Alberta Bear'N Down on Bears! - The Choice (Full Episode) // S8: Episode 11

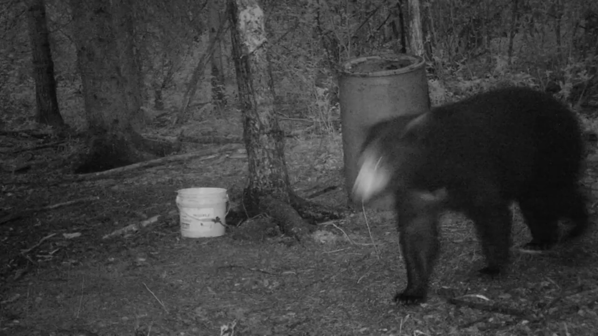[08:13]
We're looking for a big old boy that's scar down his back. Got another one that's partially missing here, here at the big rock bait. We'll keep an eye out and see what happens, and we'll get another scene.